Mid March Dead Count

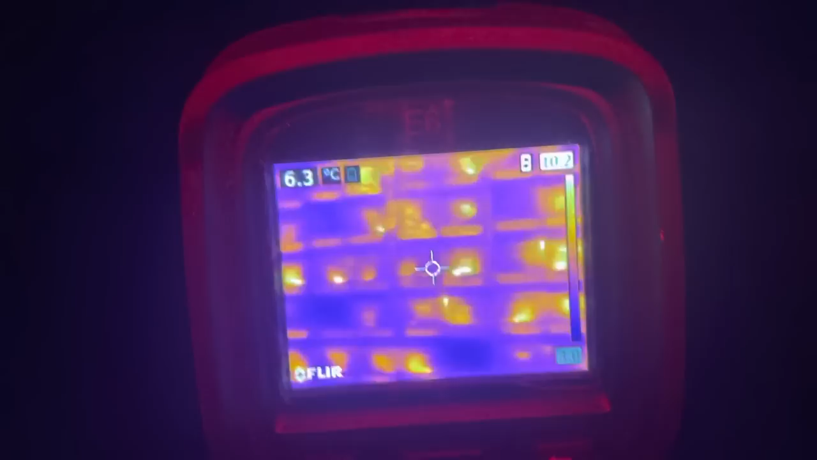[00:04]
On screen: spot 6.3°C
My worries got the best of me again, so I rented this FLIR gun again
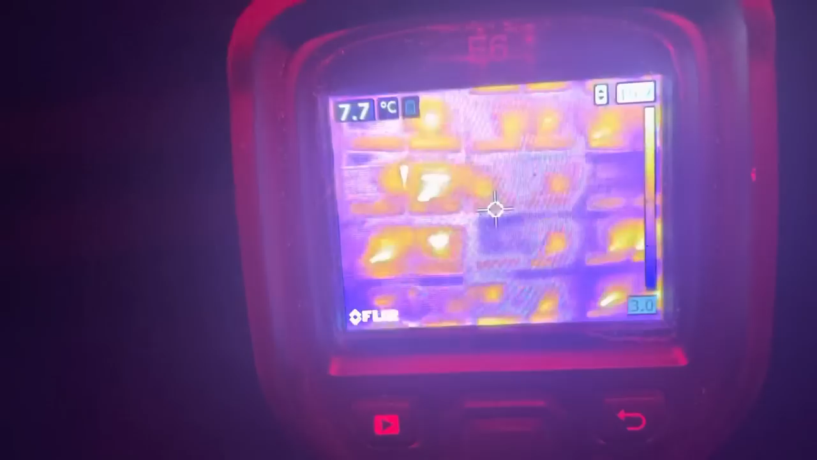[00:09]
On screen: spot 7.7°C
to count the colonies that are dead and are weak.
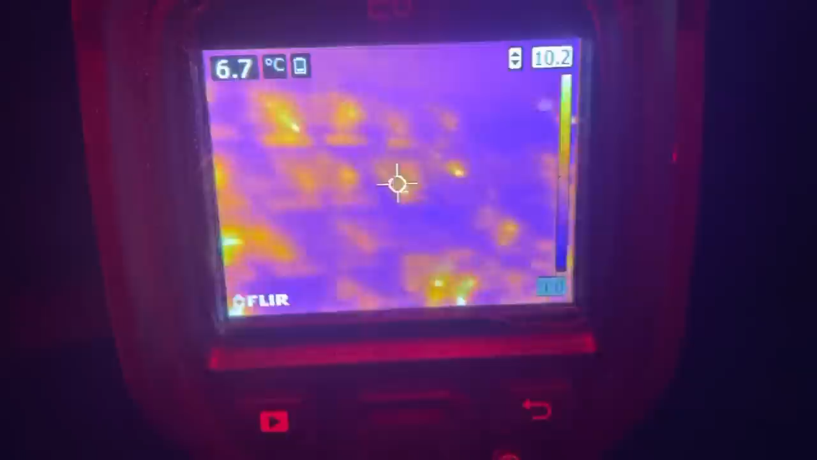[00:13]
On screen: spot 6.7°C
See these ones I count as weak, these ones up here I count maybe as stronger.
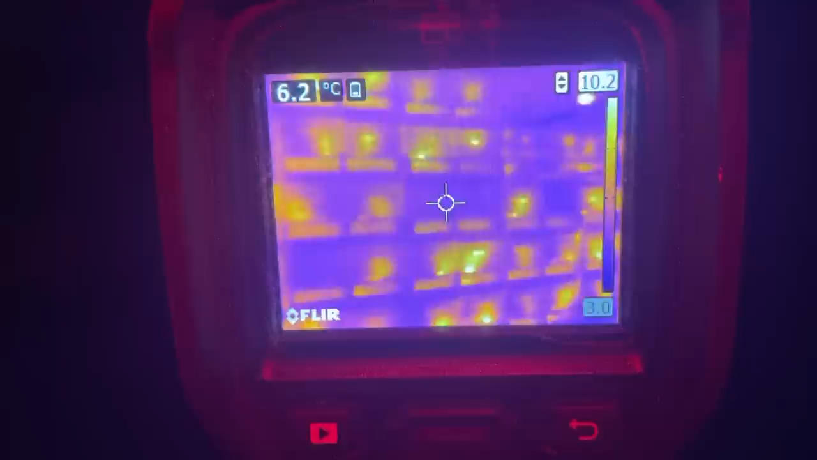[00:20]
On screen: spot 6.2°C
So I've gone through the whole shed just to assess things again and this time
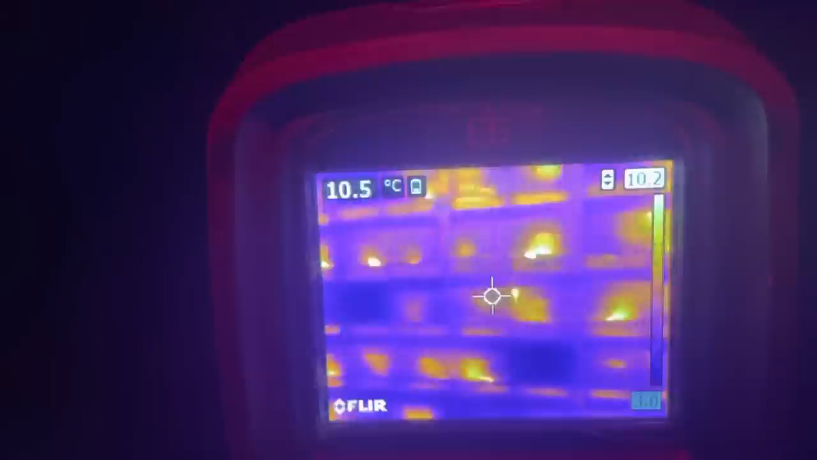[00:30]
On screen: spot 10.5°C
I'm not just counting these dead ones but I'm counting these weak ones also
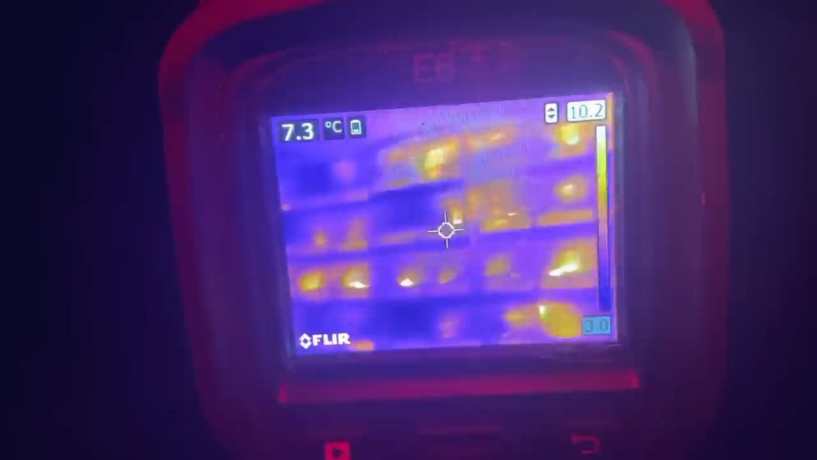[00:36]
On screen: spot 7.3°C
as losses just assuming that they're going to have a tougher time getting through this spring.
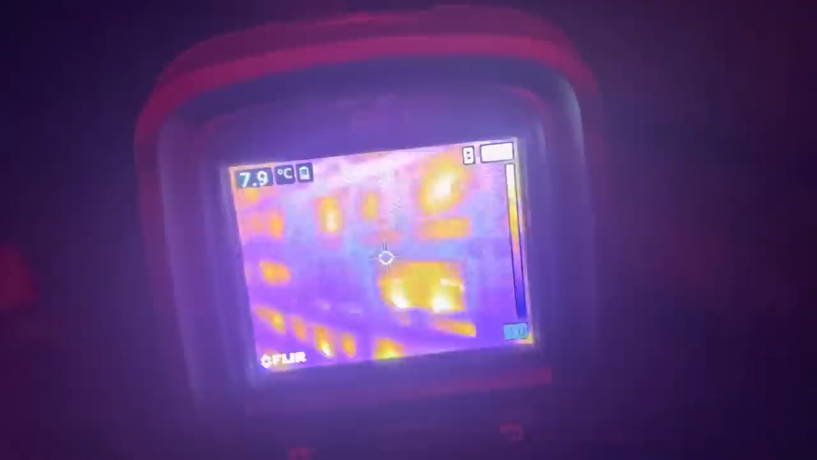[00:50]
On screen: spot 7.9°C
how many replacements am I going to need?
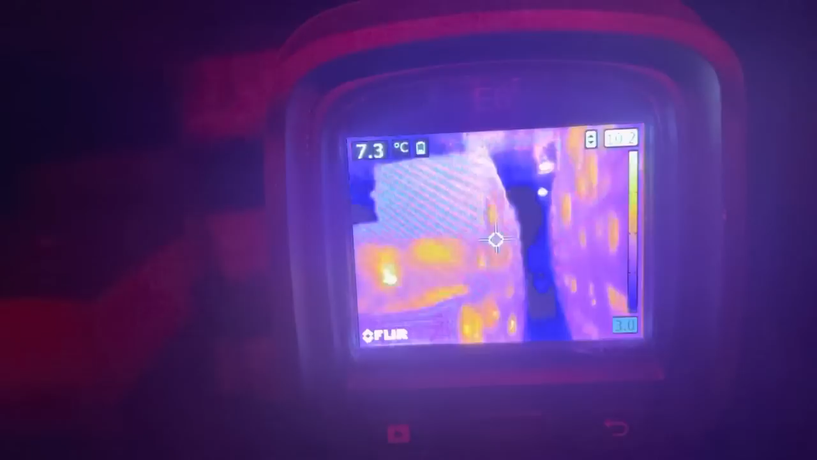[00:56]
On screen: spot 7.3°C
And it's so hard reading this
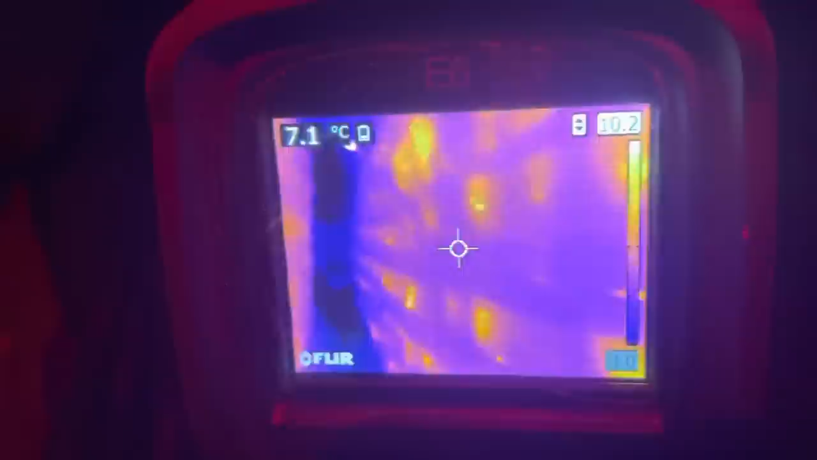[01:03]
On screen: spot 7.1°C
because what does that mean?
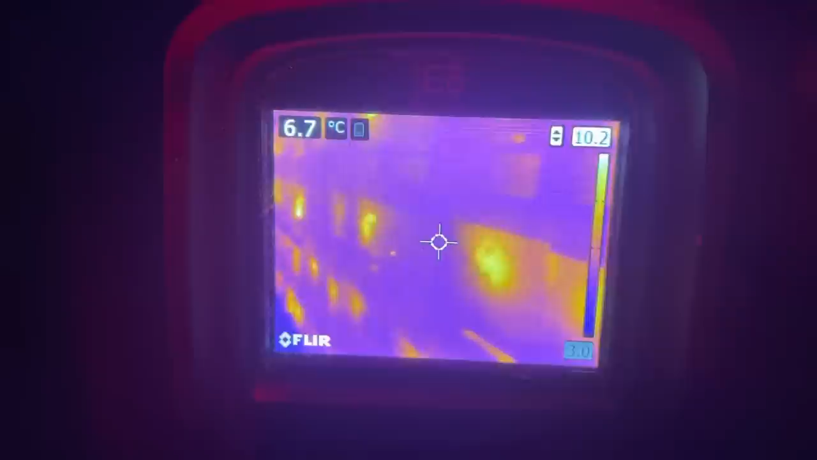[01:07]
On screen: spot 6.7°C
That's probably a dead one. What does that mean? What does that mean? What does that mean?
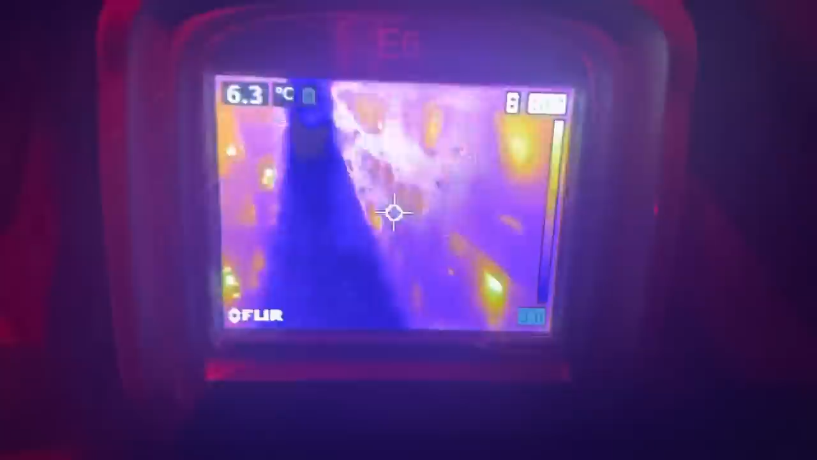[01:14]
On screen: spot 6.3°C
So basically what I'm going by is a good significant glow something like this would I'd count as a dead or a weak.
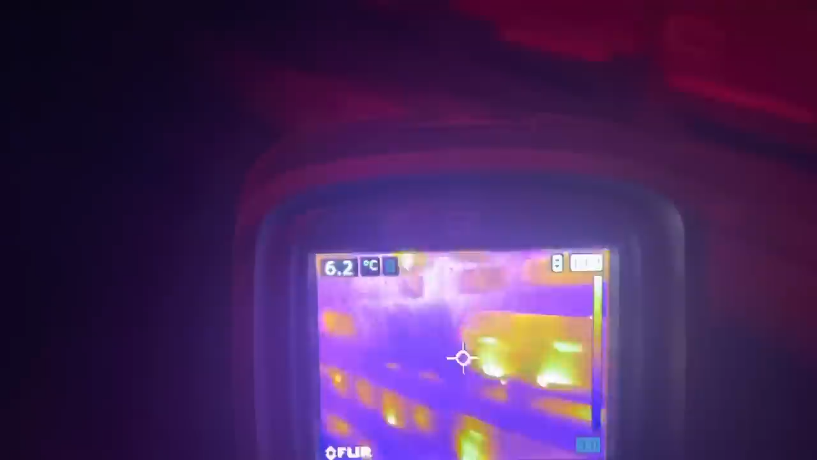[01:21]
On screen: spot 6.2°C
That is probably a dead.
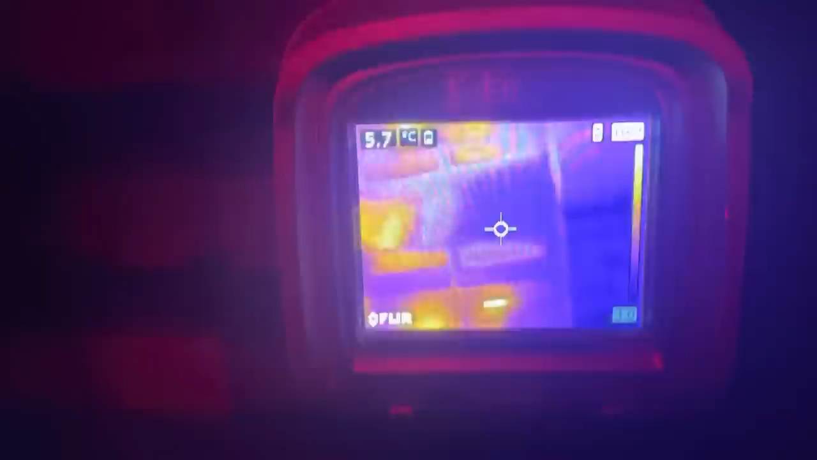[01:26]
On screen: spot 5.7°C
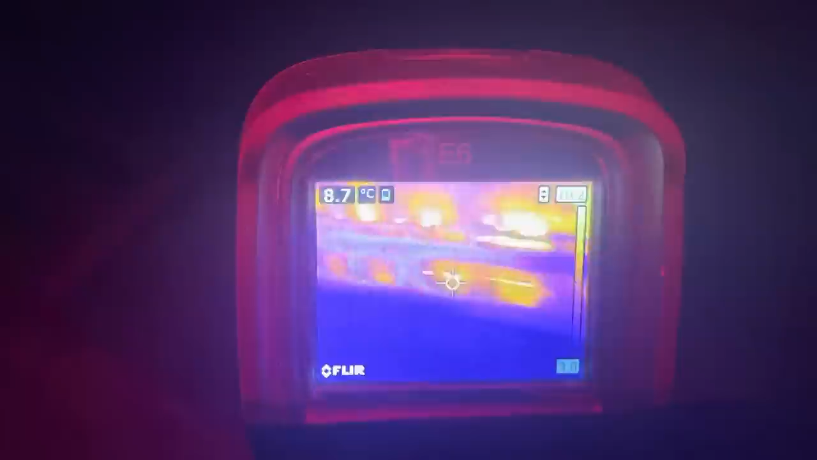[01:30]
On screen: spot 8.7°C
Some of these clusters that show just a mild heat signature.
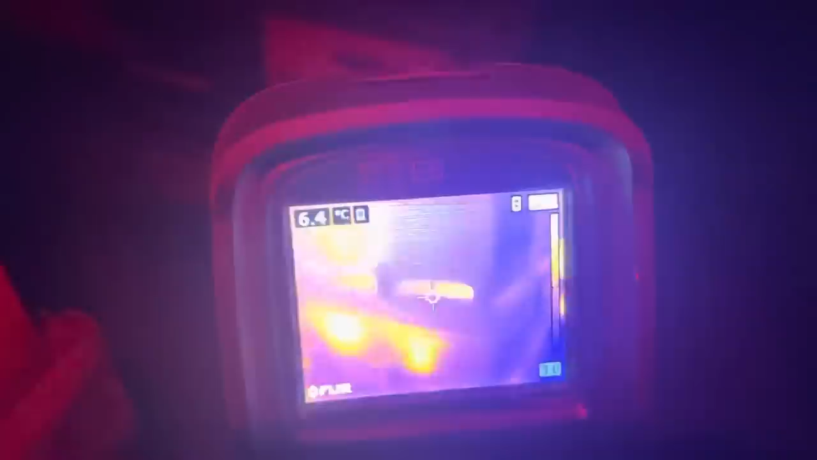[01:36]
On screen: spot 6.4°C
That one's probably dead.
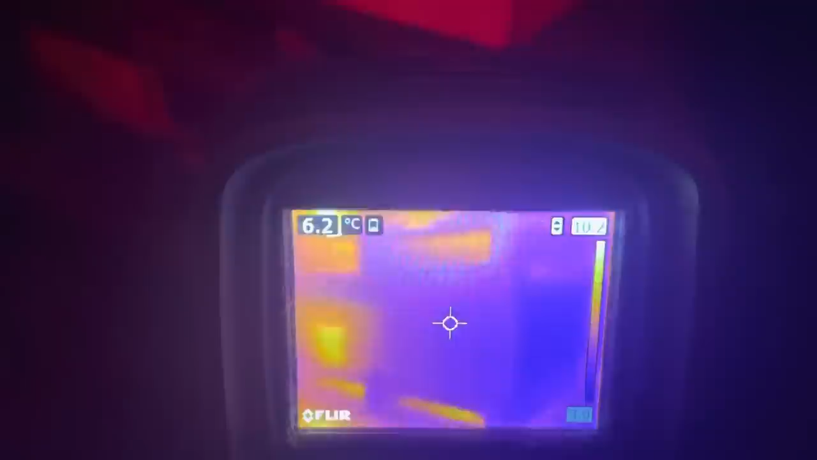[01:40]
On screen: spot 6.2°C
Let me find one.
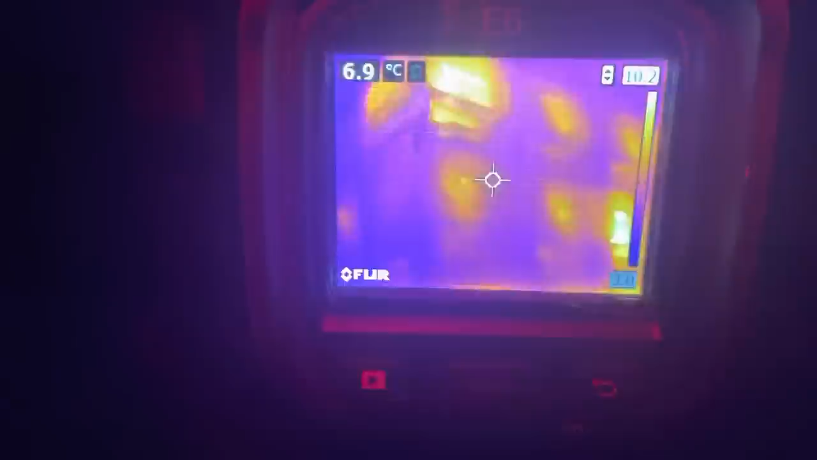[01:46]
On screen: spot 6.9°C
They actually I mean the cluster is a bit small but if the cluster is at the front of the colony like these ones looks huge.
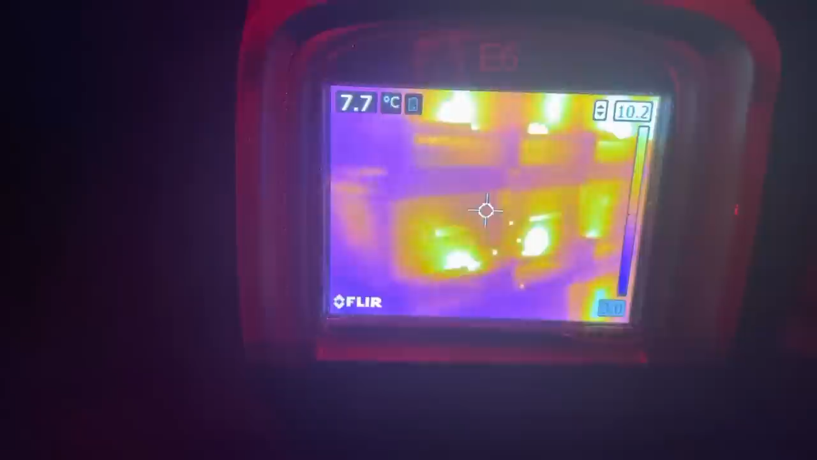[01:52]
On screen: spot 7.7°C
These ones are probably dead or small.